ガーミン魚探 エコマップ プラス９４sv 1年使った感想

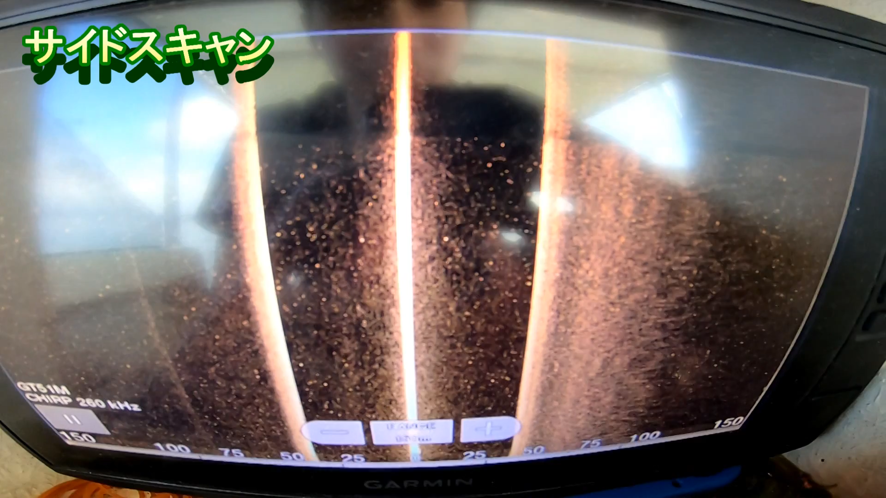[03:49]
どうぞえーだいぶ未開拓の家に来ました未開拓ですここら辺はちょっとここら辺からやっていきましょうかね
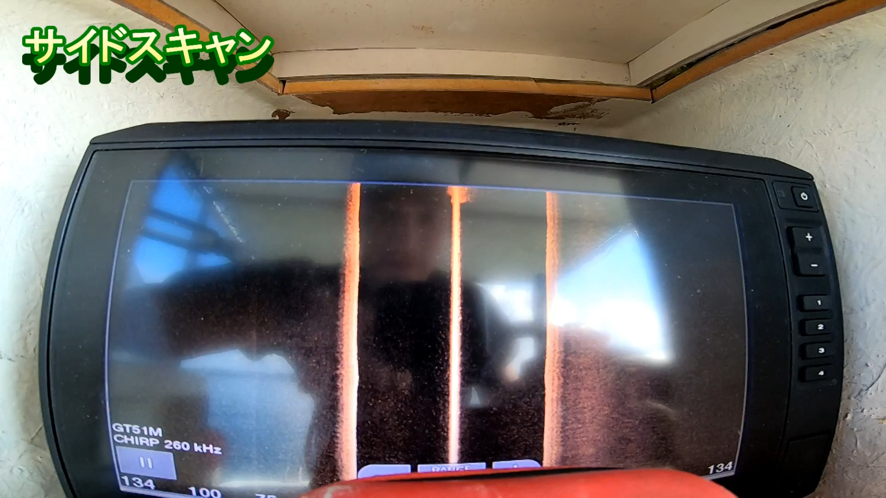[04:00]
おそらくここら辺が真下真下の位置で、
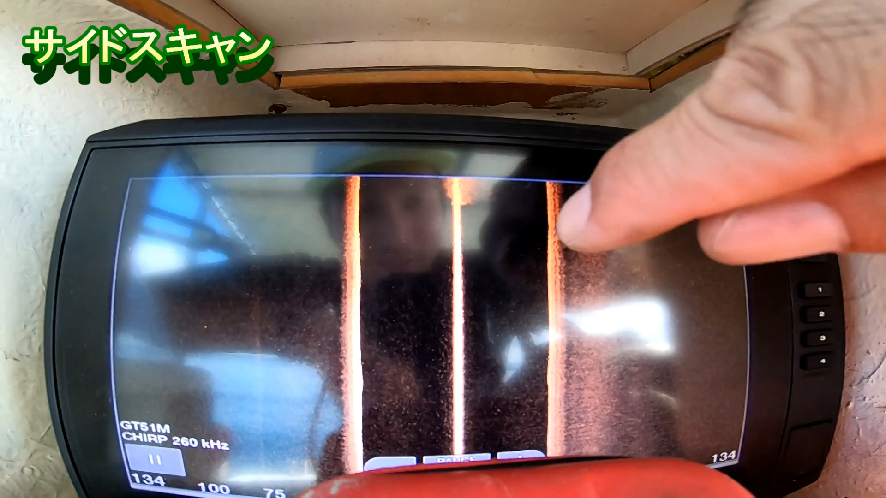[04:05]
ここら辺が横ね横、横右、左っていうねここに何か映れば
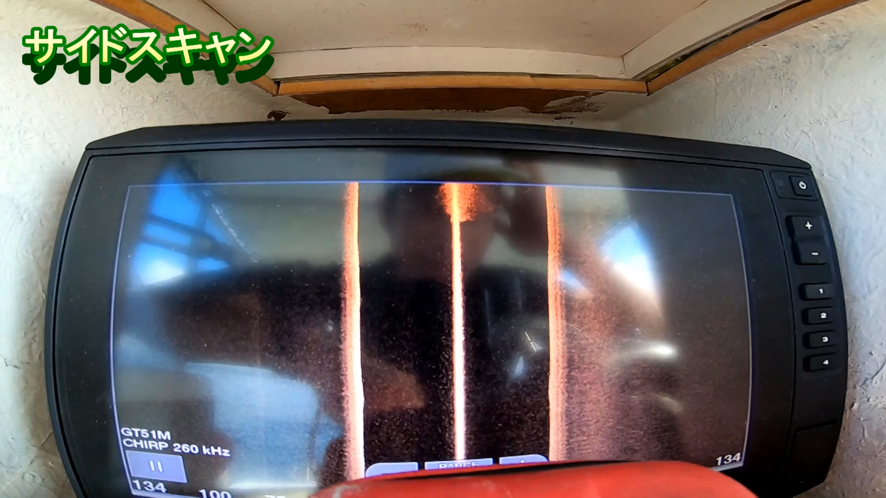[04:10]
まぁなんか音があるということでしょう多分
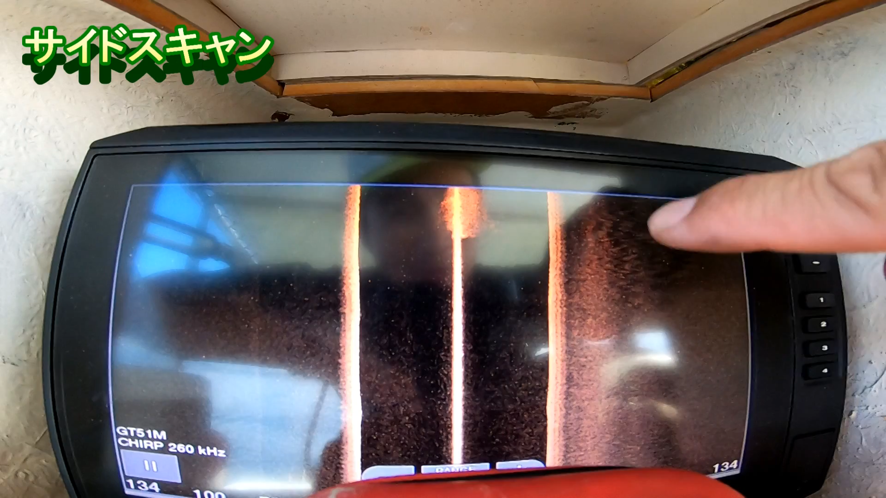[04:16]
このうねうねなってるところ音というかなんかあるんじゃないですかね
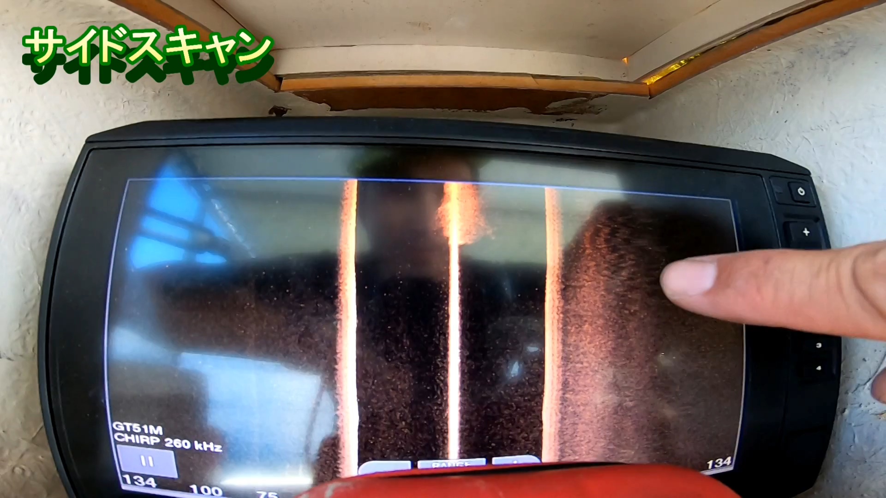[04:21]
ちょっと試しに行ってみますここら辺ね、ここら辺
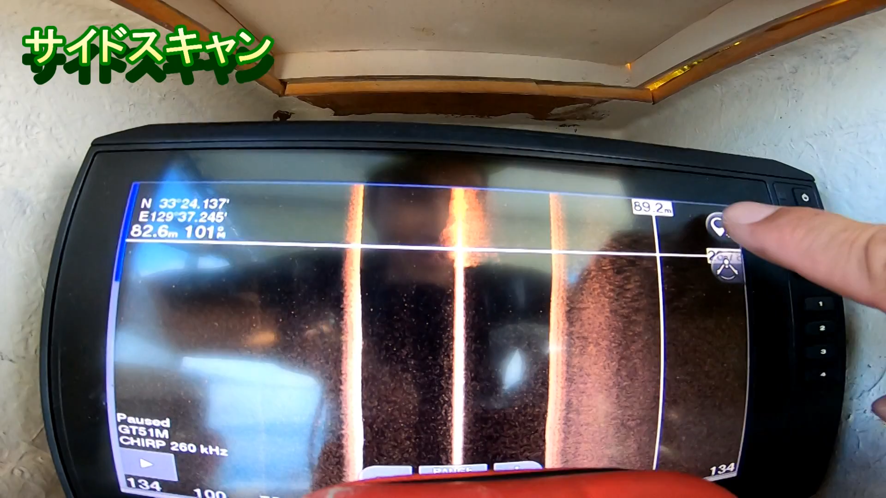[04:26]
On screen: depth 82.6 m
ここを押すしていってみます
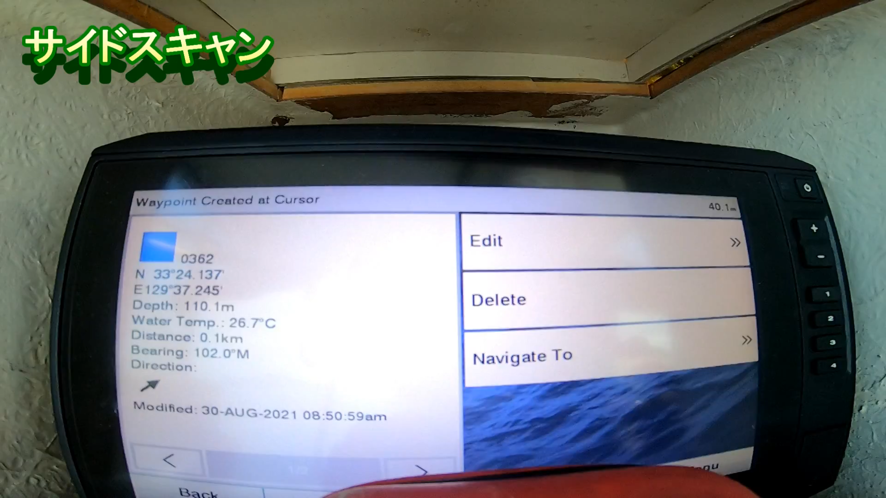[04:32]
着いた多分ここ右側県未風を着けました
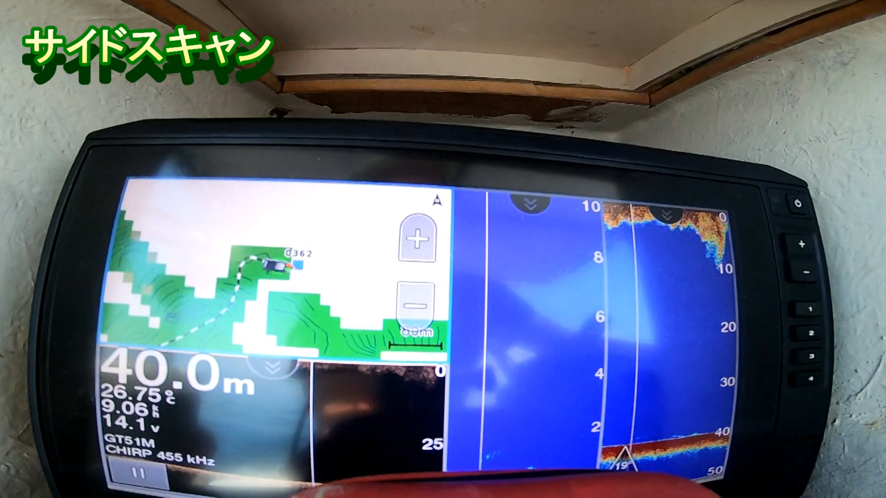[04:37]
On screen: depth 40.0 m, water 26.75°C
ちょっと、ちょっとあるかな?ちょっと、ちょっと出てきましたね下の方にちょっと出てきた映ってるちょっと、ちょっとは出てきたここ
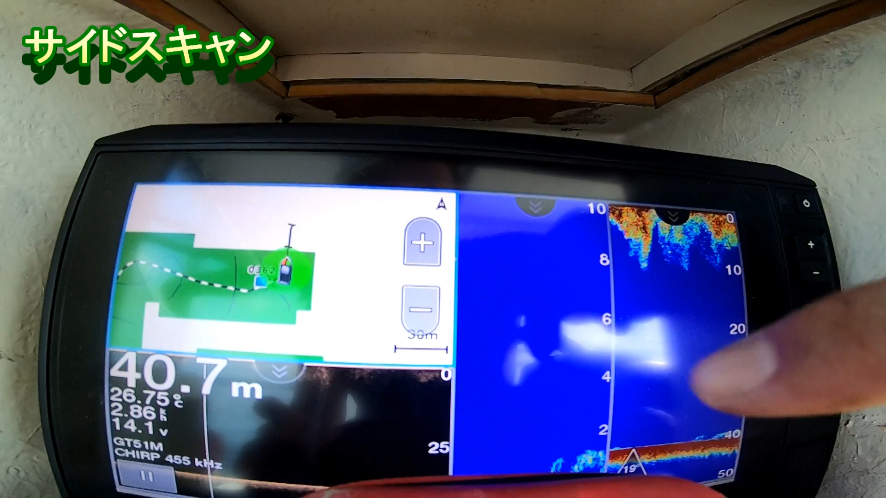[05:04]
On screen: depth 40.7 m, water 26.75°C
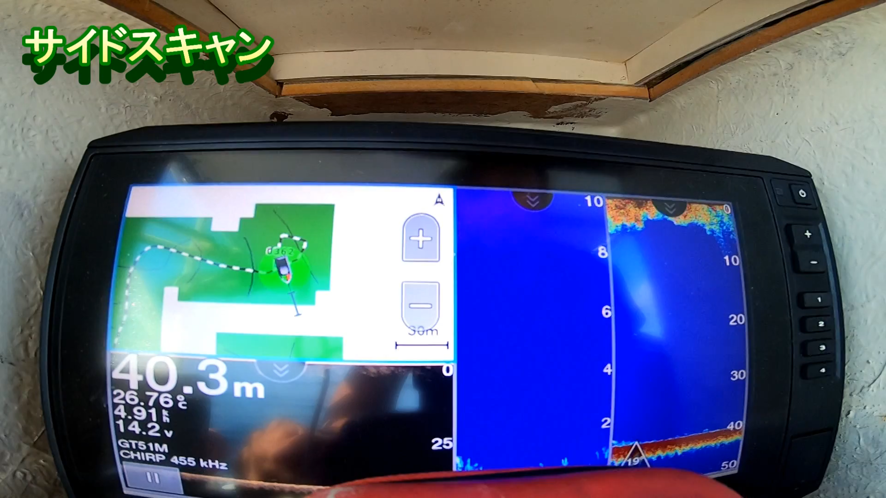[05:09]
On screen: depth 40.3 m, water 26.76°C
まぁ少し出てきたってくらいでしょうね着いてみます
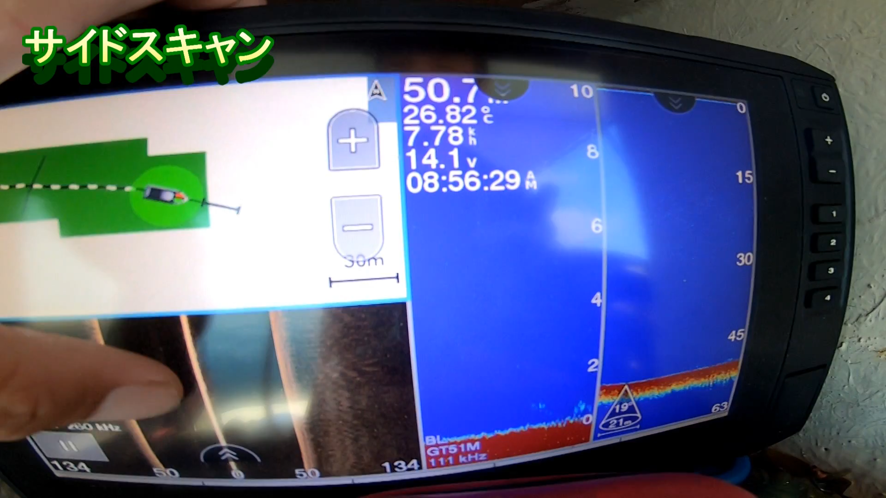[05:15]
On screen: water 26.82°C
左側、右側のここら辺になんかうねうねが見つか…
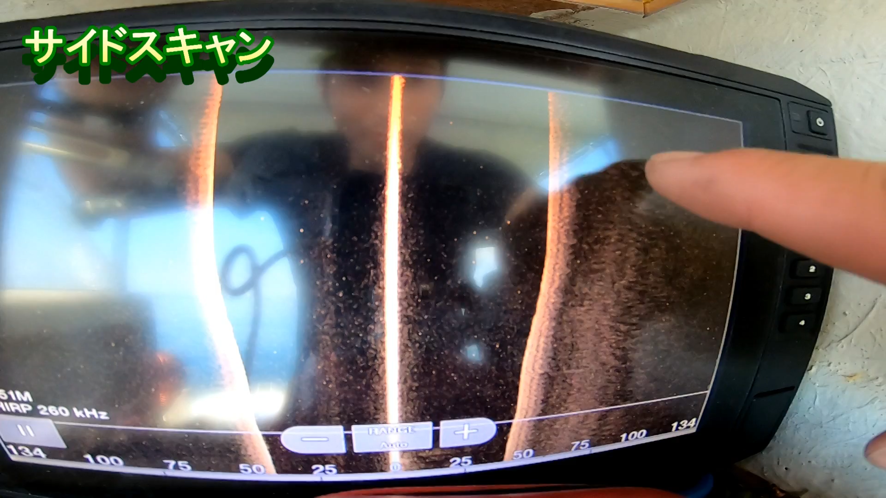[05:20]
あ、ここら辺かうねうねが見つかってきたんでここら辺ちょっと登録してみます
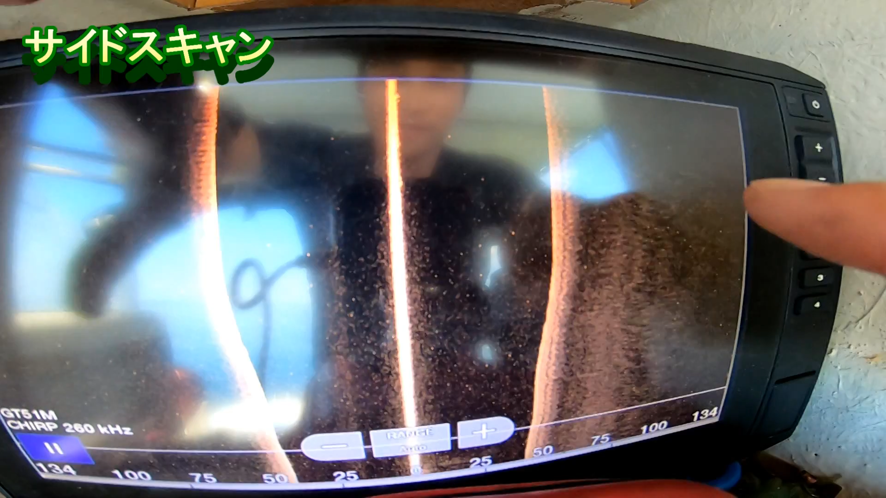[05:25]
あ、これなんかいっつも登録し…
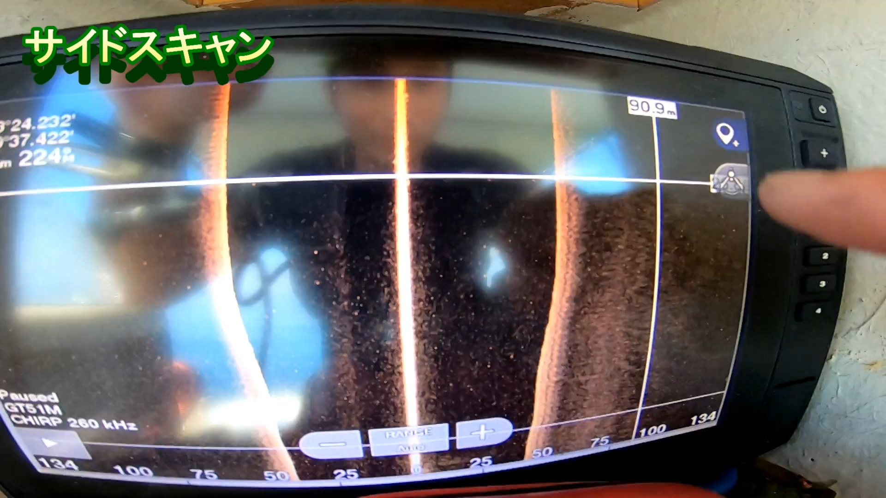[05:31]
はいこうして、じゃあ行ってみますあ、やっぱりちょっと少しは反応出てきてきましたね少しだけ